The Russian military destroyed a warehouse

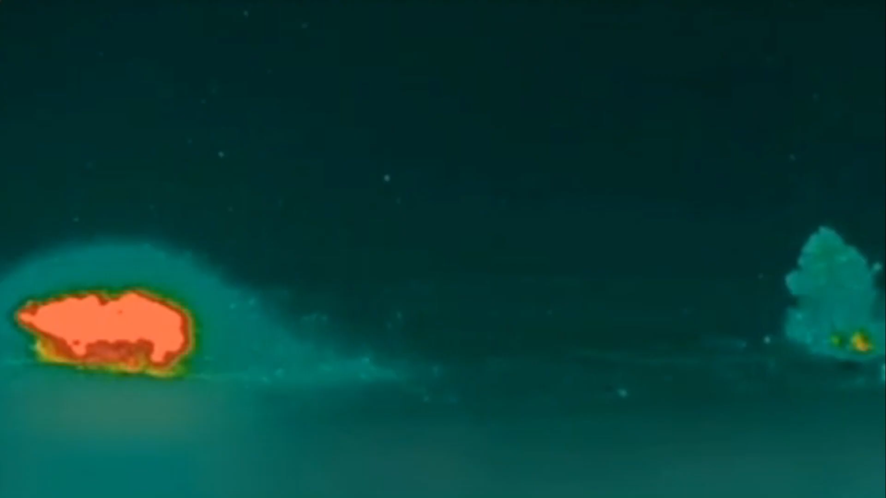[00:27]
you can see the most powerful blows of the Russian military, which fell on the right bank part of the Kherson region.